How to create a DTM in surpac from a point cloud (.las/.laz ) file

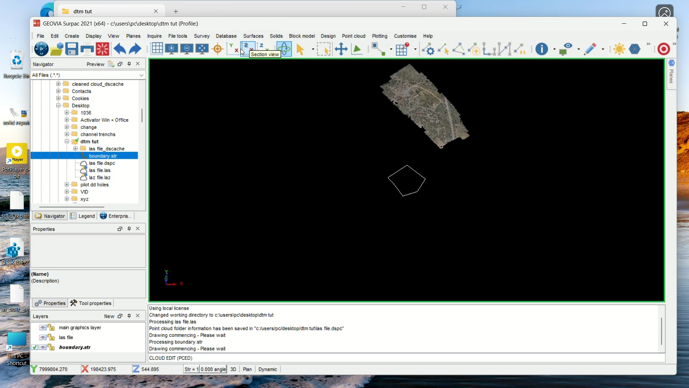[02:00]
of light but it will do so now you go to point cloud you go to edit that's the first thing that you do so so I need to select that a LAS file first sorry that's why it's giving me a warning here so
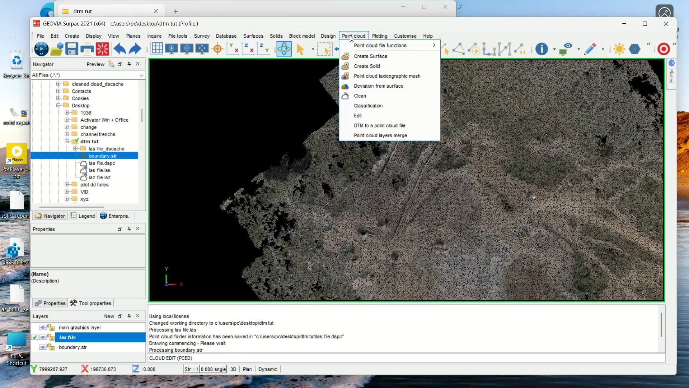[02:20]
let's do again edit then we want to edit layer either you digitize a poly gone on the area that you want or you use any of the above but I like using an existing string